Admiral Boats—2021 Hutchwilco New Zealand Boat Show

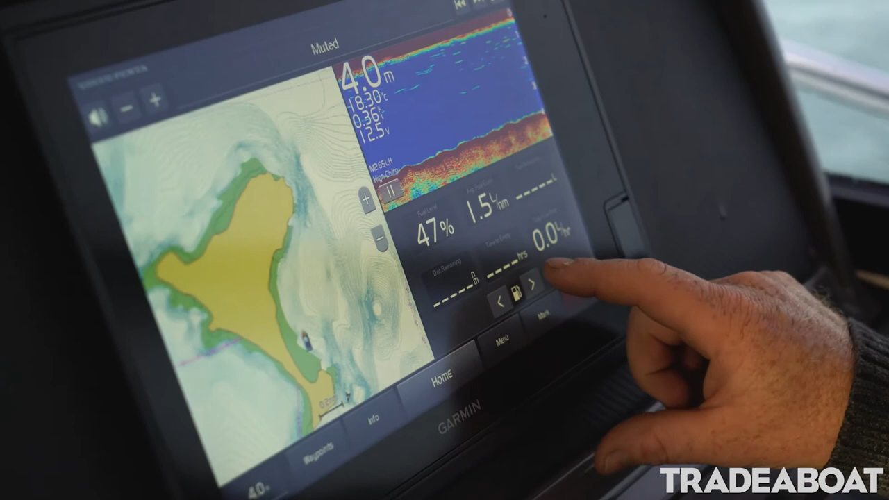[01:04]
On screen: depth 4.0 m
two 12s we can alter the dash around for people which is another feature we can do because as the boat builders